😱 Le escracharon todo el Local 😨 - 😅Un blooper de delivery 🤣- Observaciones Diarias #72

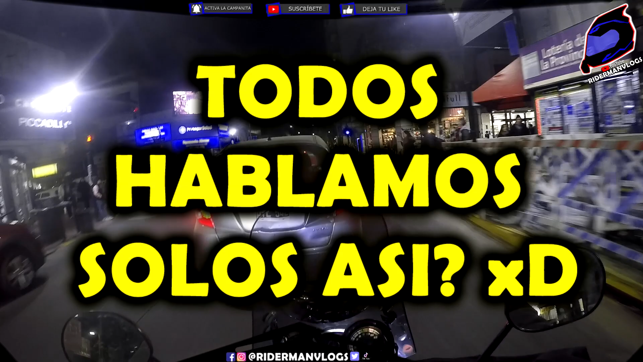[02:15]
Y que tenemos adelante Un fichocado Que casi me lo choco Y bueno,
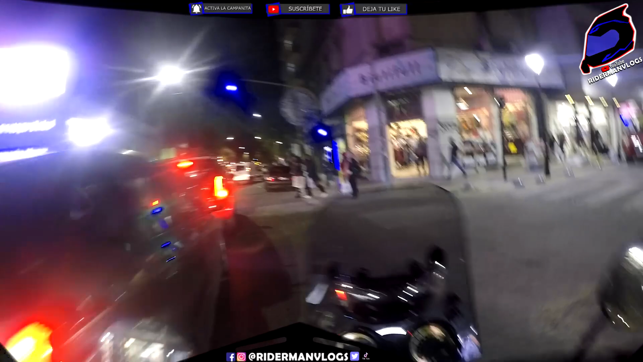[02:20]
¿qué querés? Le dio paso ¡Para atrás, señora!
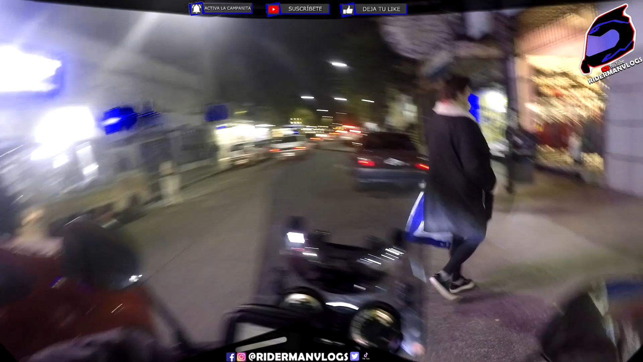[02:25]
Ya lo fui
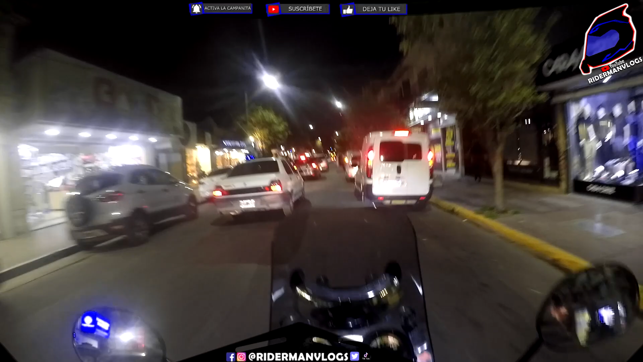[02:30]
Las señoras me miraron y me dijeron ¡No, ¿qué está acá vos, señora? ¡El Raider-Man! ¿No ves que estoy cruzando?
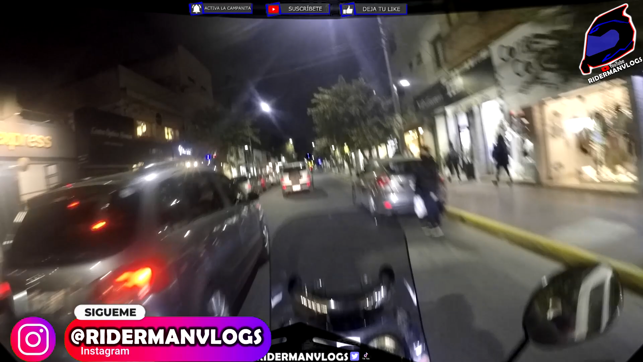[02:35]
¿No ves que un boludo me dio paso cuando tenía semáforo verde? ¡El Raider-Man!
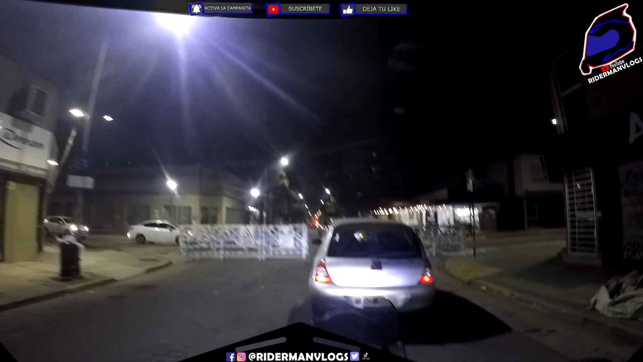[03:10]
no estaba pasando por la derecha indebidamente El auto no se dio cuenta La moto lo que menos esperaba Era un volantazo Pero lo rozó, ¿eh?